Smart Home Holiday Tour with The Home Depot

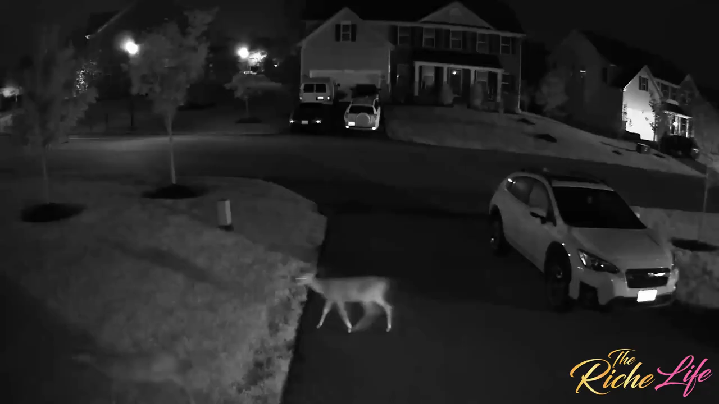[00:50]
The Wyze outdoor camera allows me to receive real-time alerts when people and animals are detected in 1080p full HD with night vision.